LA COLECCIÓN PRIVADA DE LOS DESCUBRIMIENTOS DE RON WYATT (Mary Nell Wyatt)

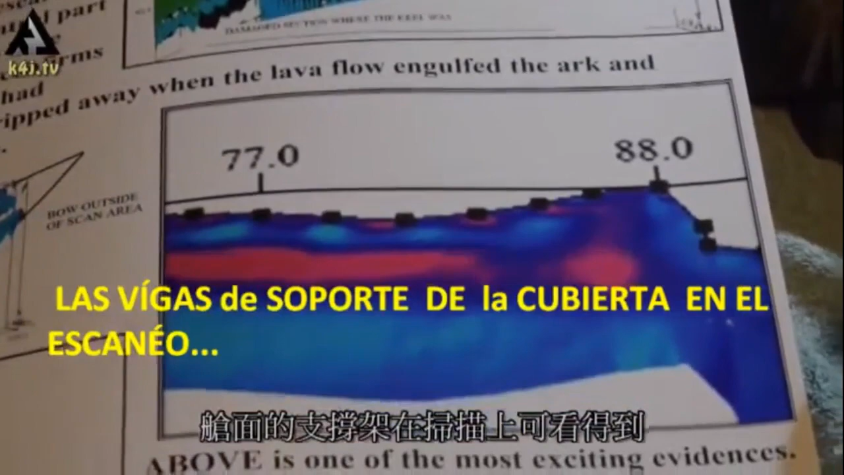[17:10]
So we got cavities showing up here. We got this black line here.
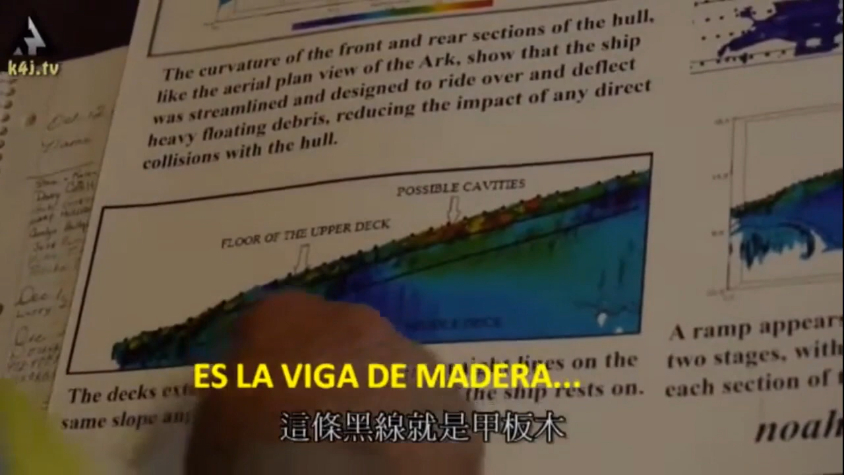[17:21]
It's the deck timber that's still intact. So we'll dig down and find a whole layer of that.
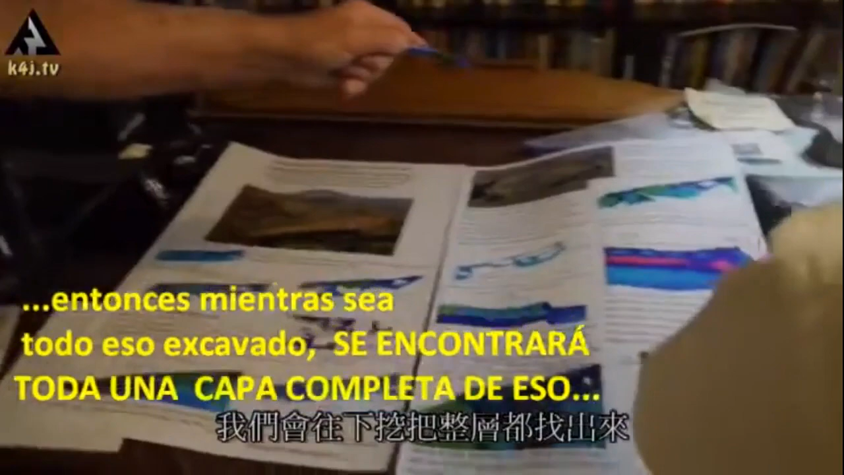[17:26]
Whole layer of those timbers for the floor where they walked around.
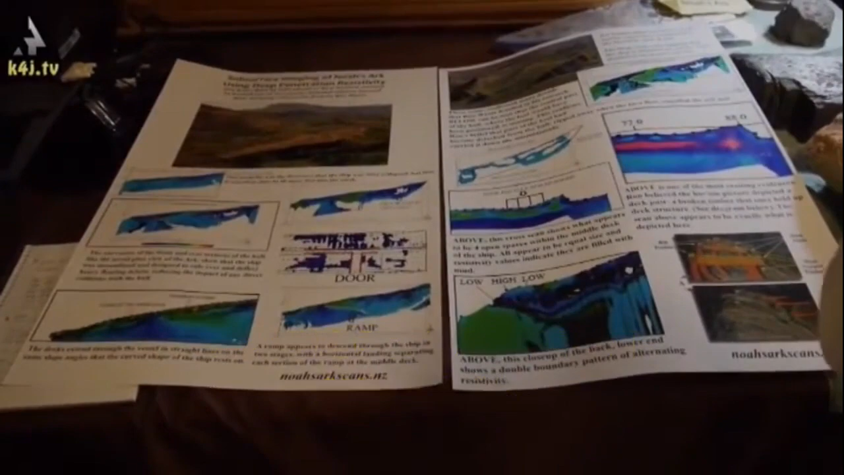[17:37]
So this is something we hope to do